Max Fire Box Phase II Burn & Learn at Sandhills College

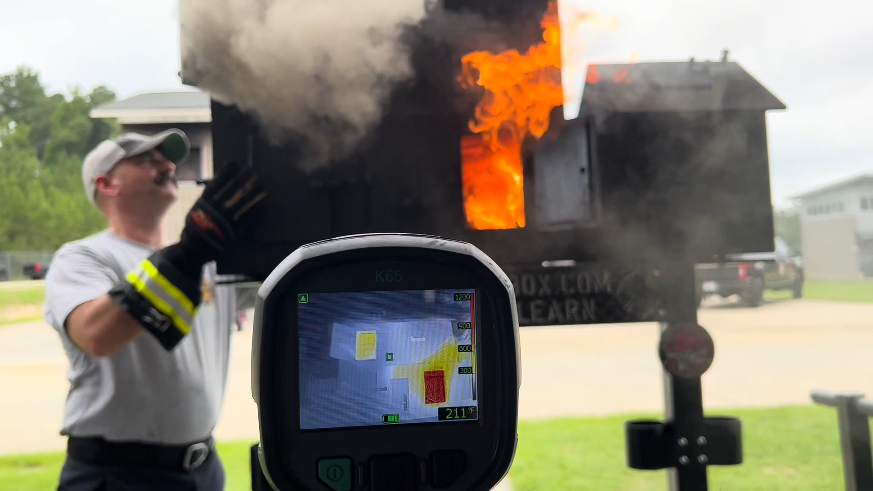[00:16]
that door's open yeah then enter isolate search so crew makes it to the top they
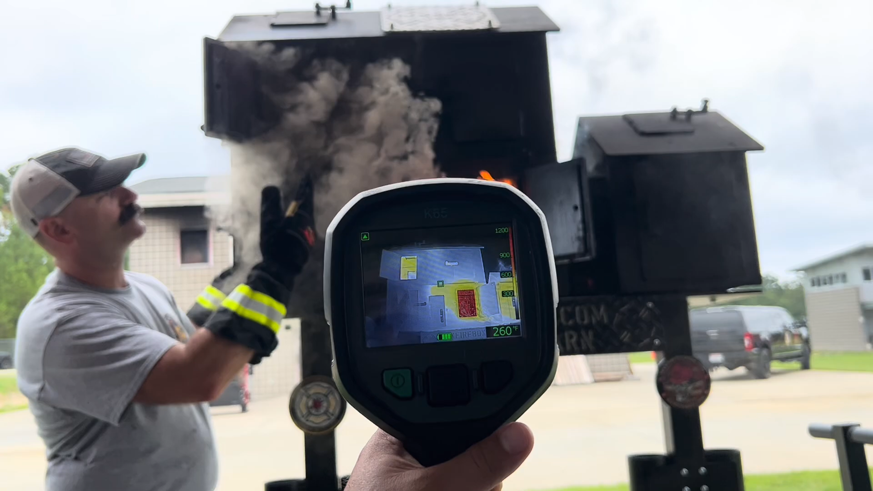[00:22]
dump in they go find the door doors are typically going to be on your halls going towards the center of the house on those walls now look look at how we've changed that conditions there
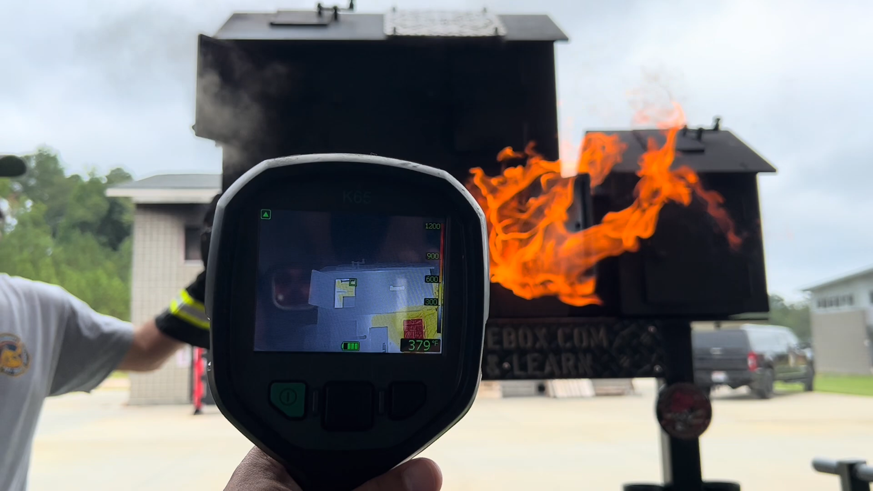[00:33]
what we what have we done here we've
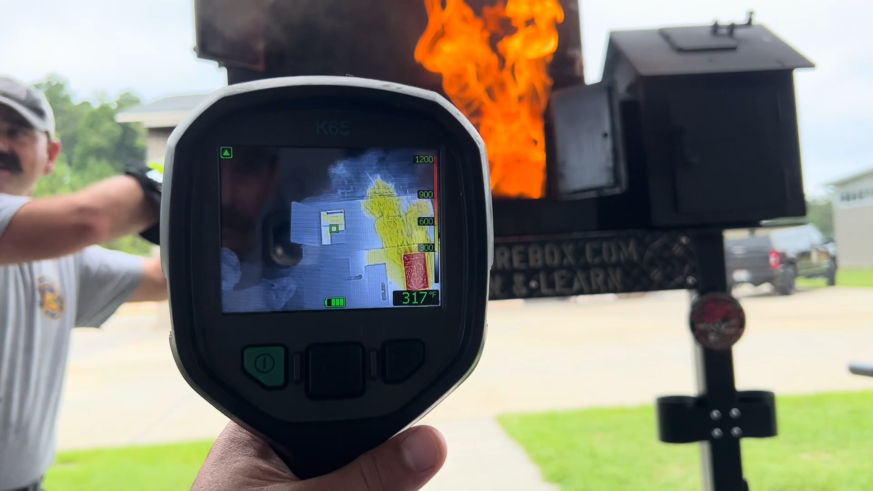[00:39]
isolated so now how much heat do you have coming out here you see how the smoke's lifted that's not heat push smoke anymore that's
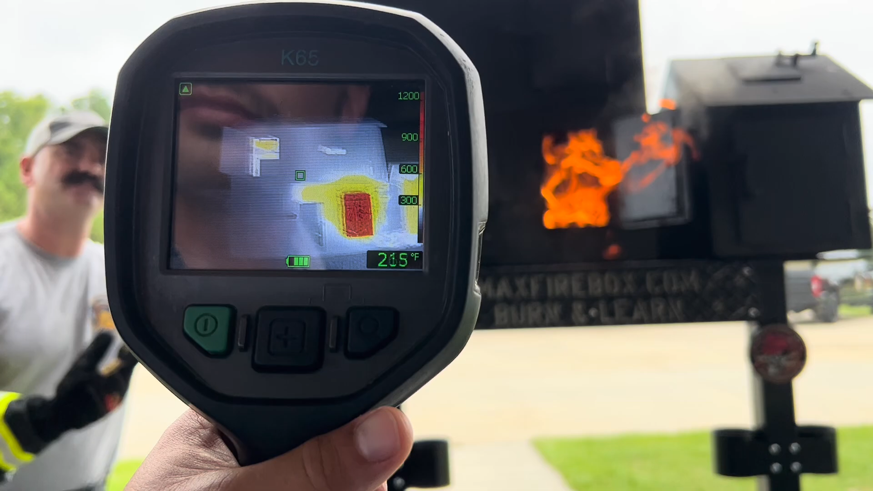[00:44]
On screen: spot 215°F
not volume push smoke we have smoke there because smoke existed before we closed the door it just takes years and years of
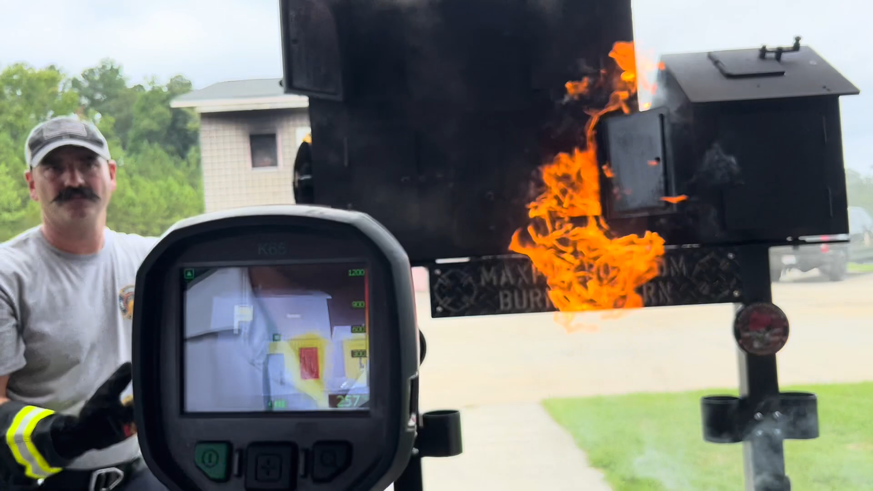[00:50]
experience to know what to open well we're going to teach you that that's why you
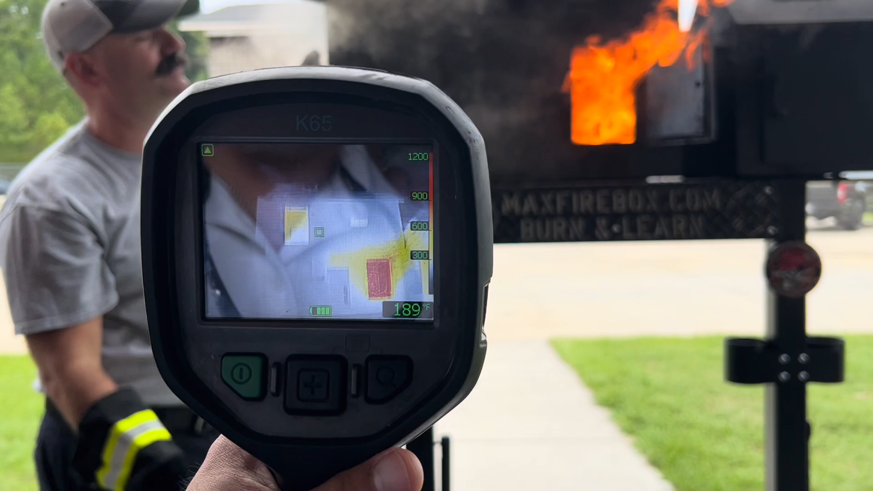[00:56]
that's why you came to us and nowhere else well he doesn't like the big bucks today this fire is sexy so now i've
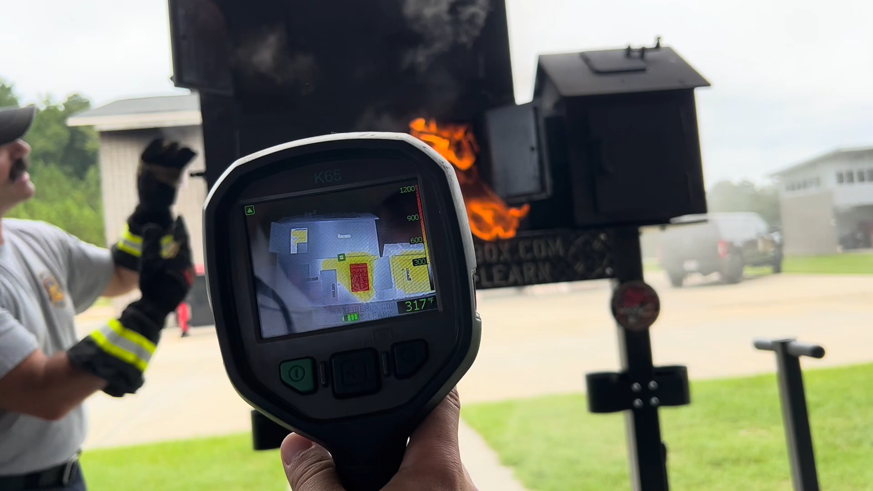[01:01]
opened that back up you see our conditions okay well let's say that hey like that room was a negative that